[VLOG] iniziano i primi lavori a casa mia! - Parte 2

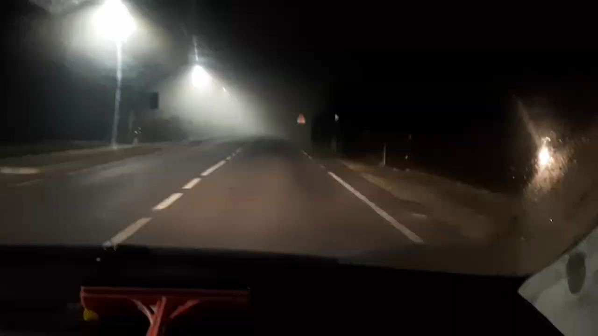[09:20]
sono le undici e mezza stiamo ritornando verso Ferrara come vedete c'è la nebbia nebbia che noi milanesi non
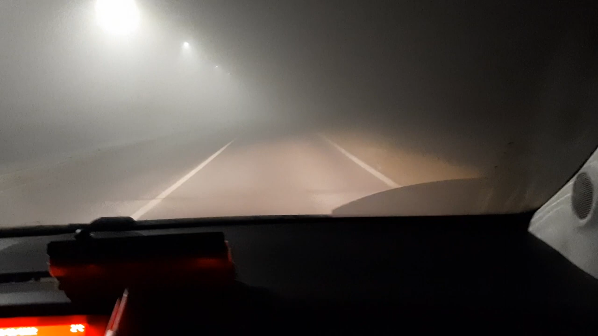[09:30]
siamo più abituati a vedere oramai da anni anni anni che non c'è più la nebbia solo nelle storie esatto ci dici camminandoci sia la nebbia ma noi per trovarla siamo dovuti venire a Rovigo eh sì e niente questo è quanto io credo che ci vedremo domani non credo che vloggerò più per oggi quindi buonanotte